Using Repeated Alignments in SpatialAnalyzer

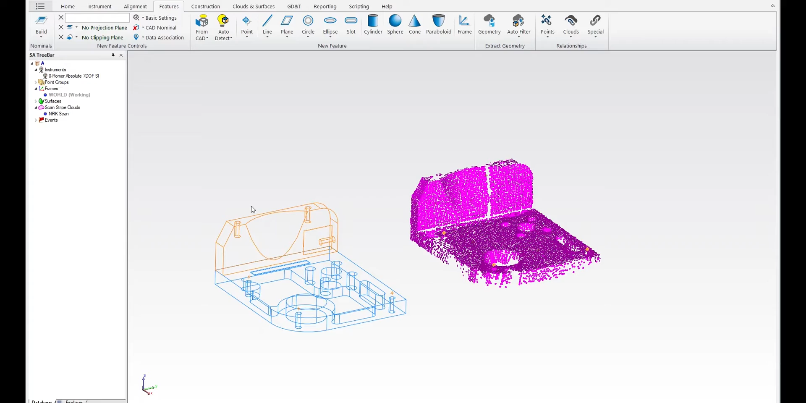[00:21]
so for example if I want to connect this cloud to that CAD model here what I could do is build a relationship and then try and align with it but what we've done in this version is make that a little bit simpler so all you need to do is right click on the cloud and say align to CAD
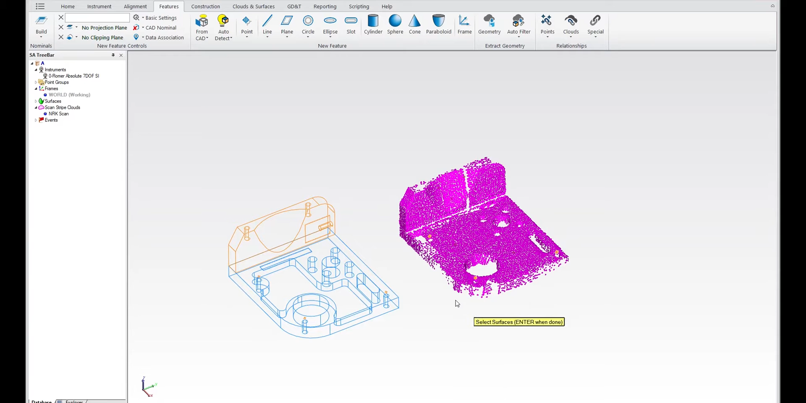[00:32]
and if you took the faces that you want to align to you
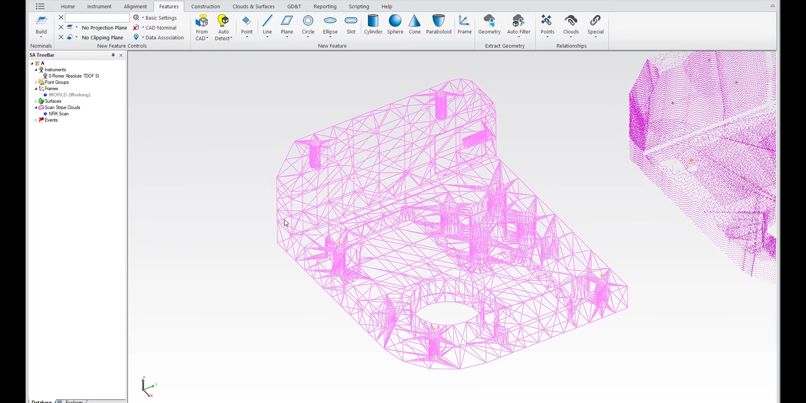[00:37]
can go ahead and perform that alignment and as soon as you do the relationship will be built for you so that you've now connected the cloud to the CAD and you can immediately use that to colorize the voxels so it's a very simple way of building a relationship
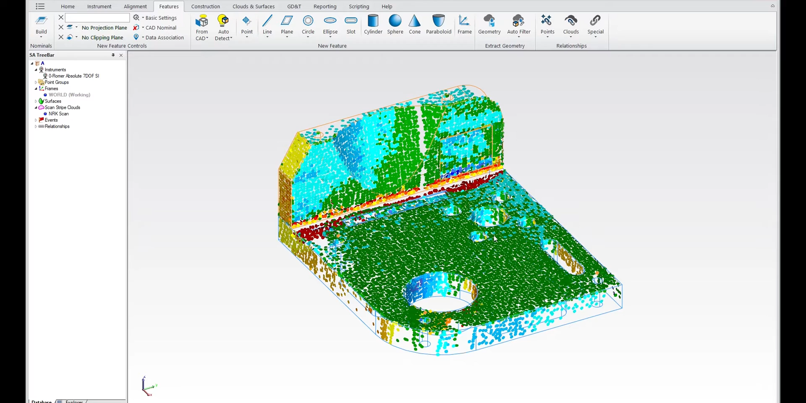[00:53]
and what's also cool about this is this relationship now has an option in the right click menu to re-execute that alignment so if for some reason you move
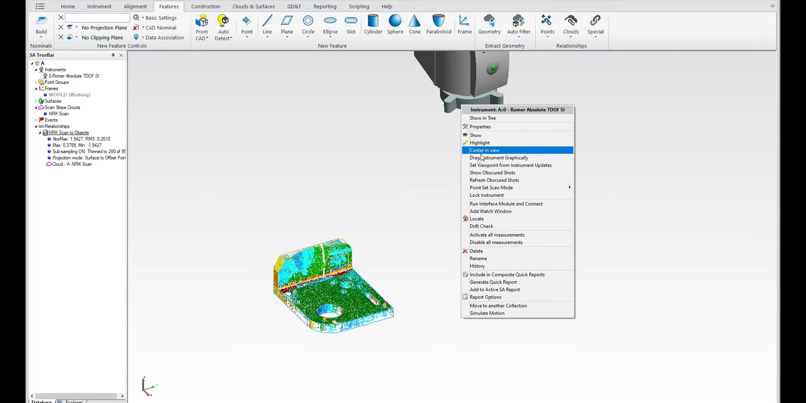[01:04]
the instrument and it was over here for some for example you still have this relationship you still have the error deviations being computed so you can simply re-execute
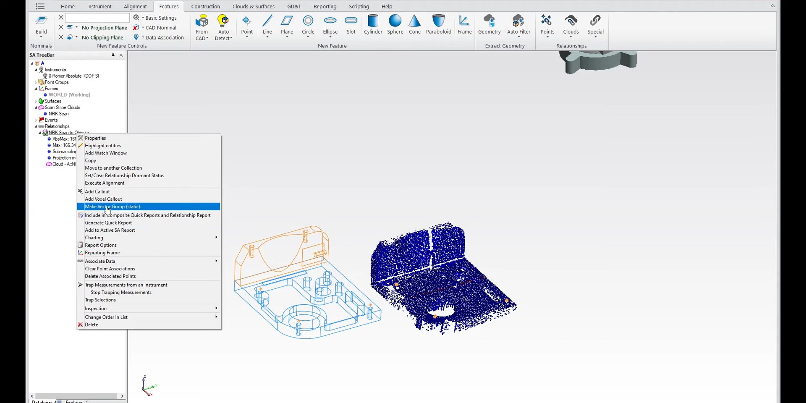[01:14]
that alignment which will then re-run the analysis I'll double checking to make sure